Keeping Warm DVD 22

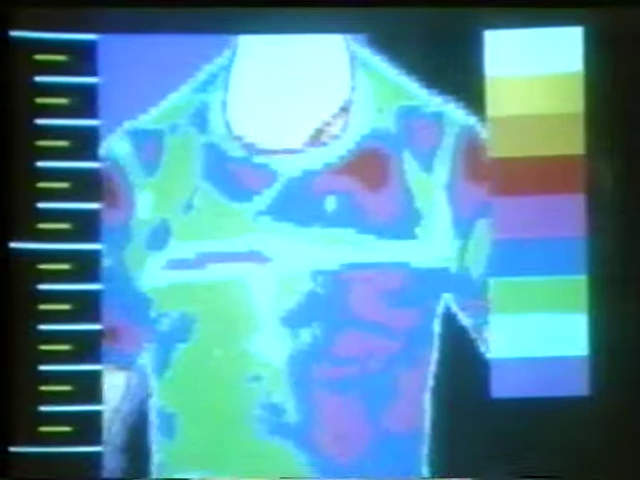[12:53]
Half of his t-shirt looks much colder because the air trapped by the string vest is keeping the heat in.